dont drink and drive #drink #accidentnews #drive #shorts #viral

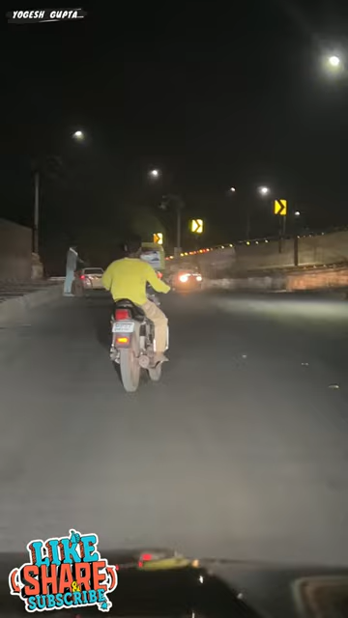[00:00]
रोड पे चलते चलते ना ऐसे लोगों से आपकी जरूर मुलाकात होती होगी पी के एक दम टुन है अब इसकी driving techniques देख रहे हो पीने के बाद भी बिल्कुल confidence से गाड़ी चला रहा है सामने वाला बचेगा मेरे को तो
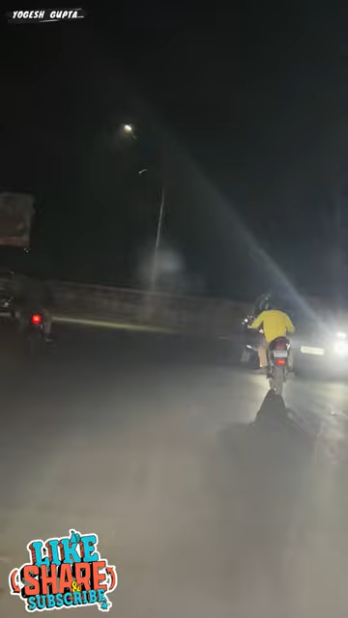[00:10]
बचने की जरूती नहीं है देखो एक दम मरते मरते बचा ह है तो दोस्तों ऐसे लोगों से हमेशा दूरी बनाए रखें